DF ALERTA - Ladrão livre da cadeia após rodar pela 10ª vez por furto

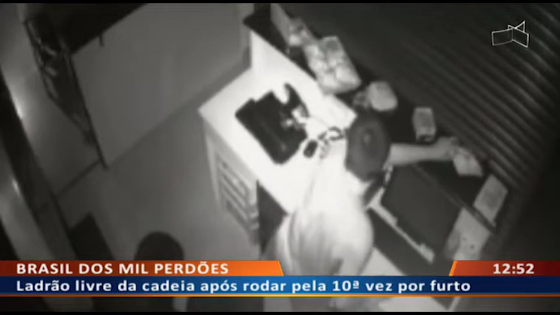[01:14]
Eles fizeram contato com o estabelecimento e o gerente do local havia dito que o estabelecimento foi furtado na madrugada do último sábado. O elemento havia arrombado o local e pego alguns objetos, entre eles, aquele tablet. Os policiais então fizeram a detenção desse elemento, pegaram as imagens do circuito de segurança do estabelecimento,
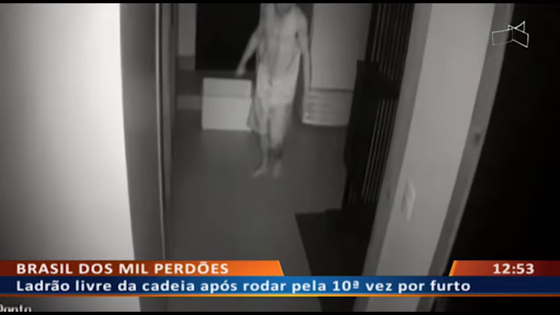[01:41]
o que acabou comprovando que o elemento que havia arrombado o negócio era justamente o indivíduo que eles tinham detido dois dias após o crime ter acontecido. Pelas imagens da câmera de segurança, o indivíduo entra no local por volta da meia-noite e meia. Ele força uma das portas do estabelecimento e tem acesso ao interior do local. Lá, ele passa muito tempo procurando objetos de valor.